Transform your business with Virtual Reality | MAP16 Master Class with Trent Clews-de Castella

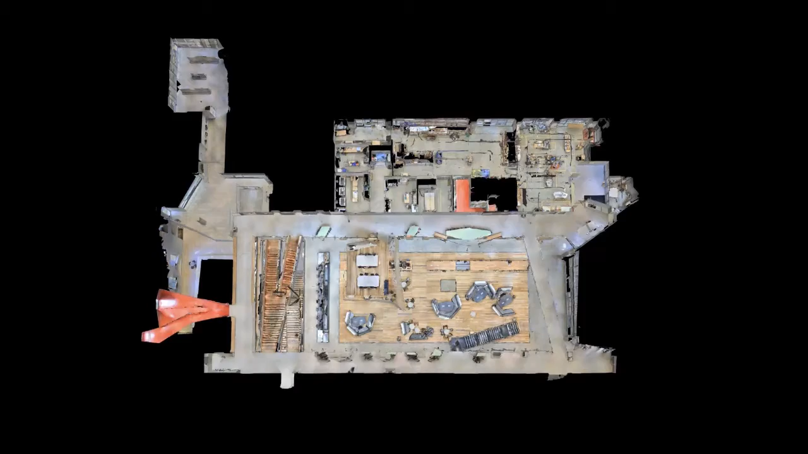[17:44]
And so just to give you a sense, this is actually the Melbourne School of Design, which is an amazing architectural building just across the road there.
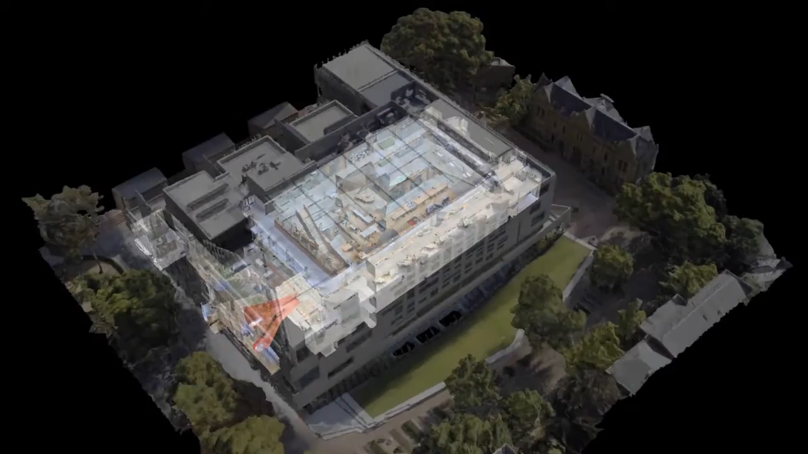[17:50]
And so what we've done is we've done two different things, we've flown a drone around the exterior, we've taken just a bunch of stills.
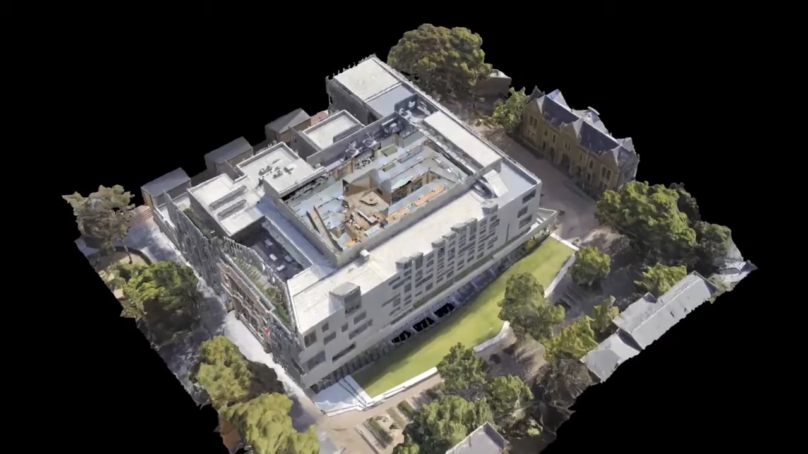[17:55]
So we don't even need a specialised piece of equipment anymore.
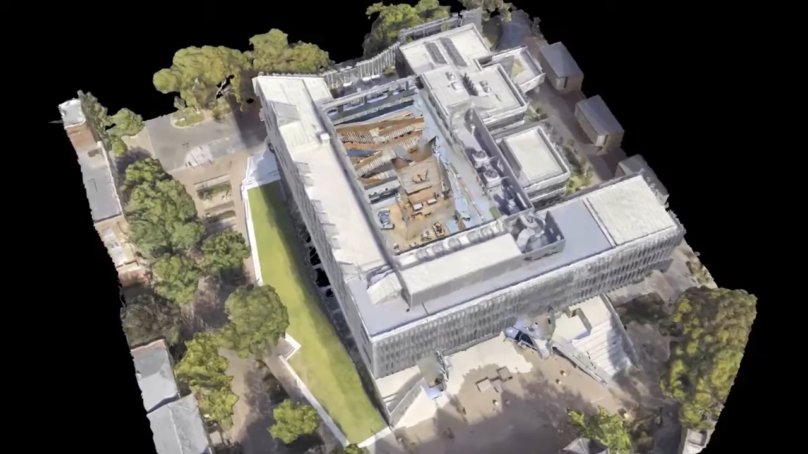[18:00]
And then using that, we've used also the Matterport scanner on the inside, and we can then combine them together, and then have a different way that we can actually interact and explore these different spaces.
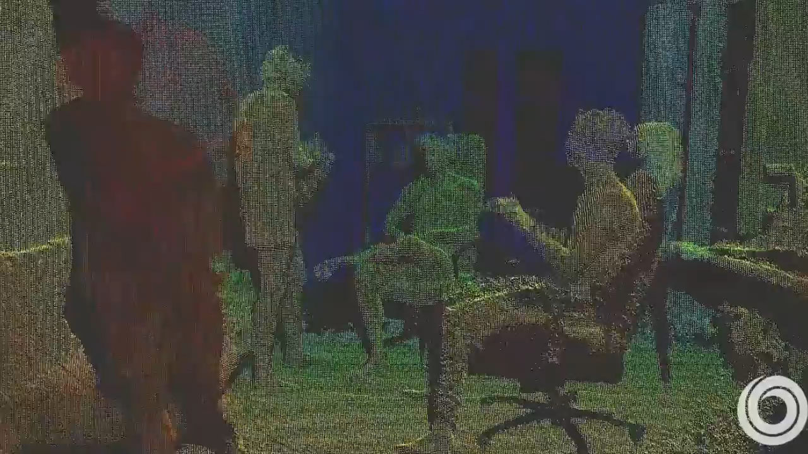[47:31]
And so they're using, um, some of the same sensors that we actually use in scanning and they can actually create a really interesting depth map of these environments.
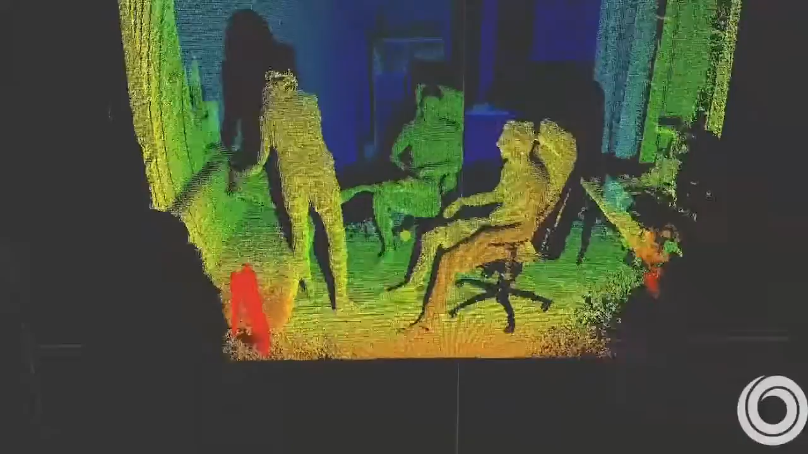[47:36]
And so, um, these clever guys are actually looking at how they can use,
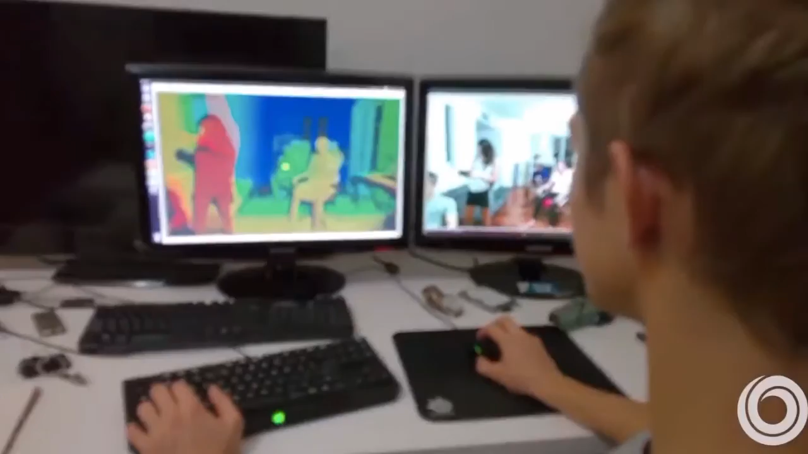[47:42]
um, computer vision to track people throughout environments. So you can sort of imagine lots of different applications here.
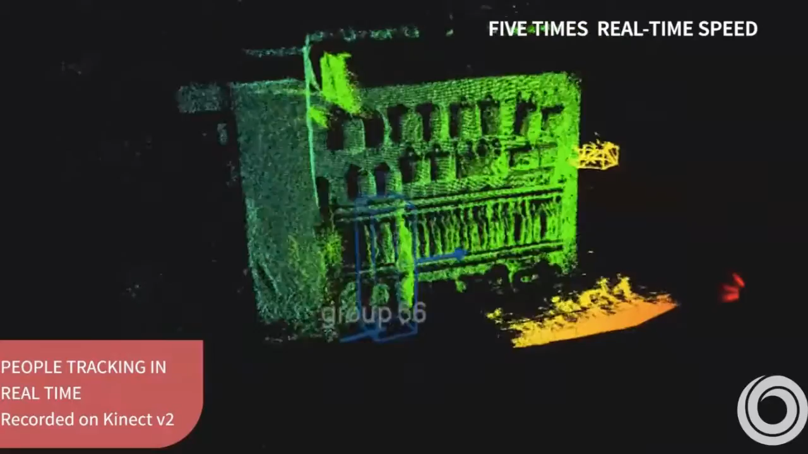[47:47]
Whilst it might seem a little bit creepy, it's also the same amount of data that you're already being sort of tracked online.